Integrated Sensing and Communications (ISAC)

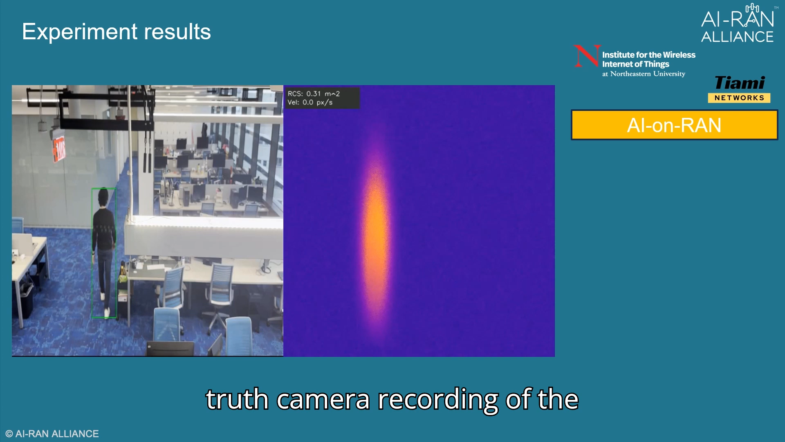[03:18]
Finally, we can see the results where on the left side we have the ground truth camera recording of the target moving around the room,
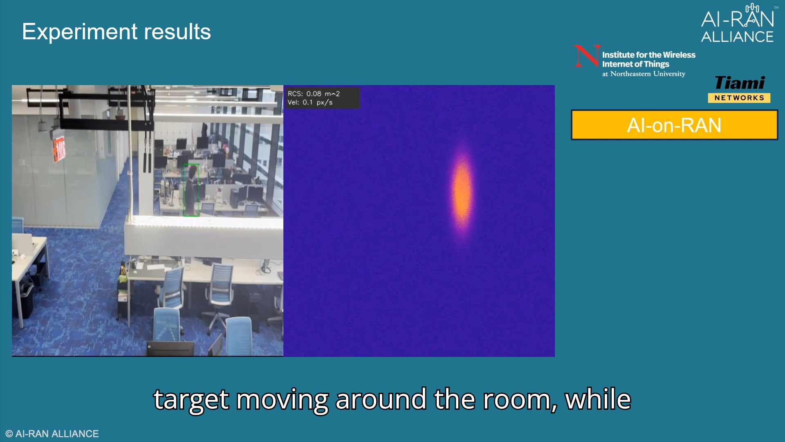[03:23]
while the sensor's result is shown through a heat map on the right side.